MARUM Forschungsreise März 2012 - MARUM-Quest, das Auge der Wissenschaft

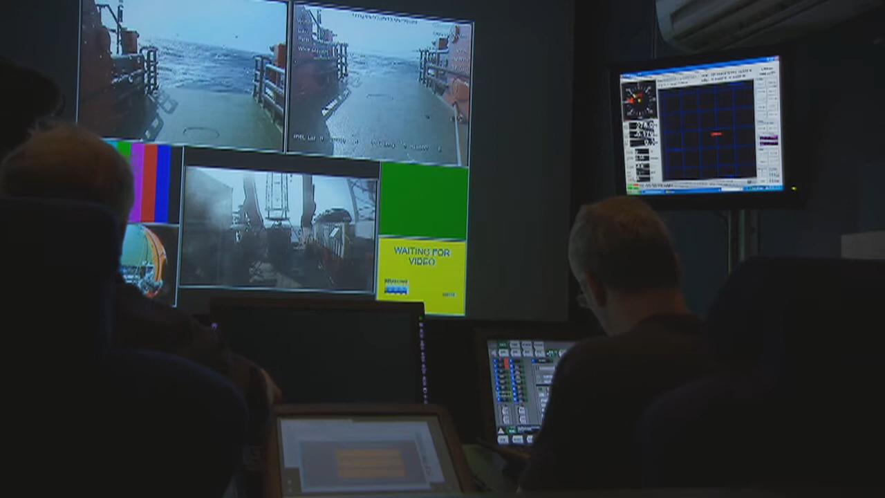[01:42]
Und 6, 4, Kompass ist auch da. So, die Kameras sind auch da. Die Kameras sind auch da.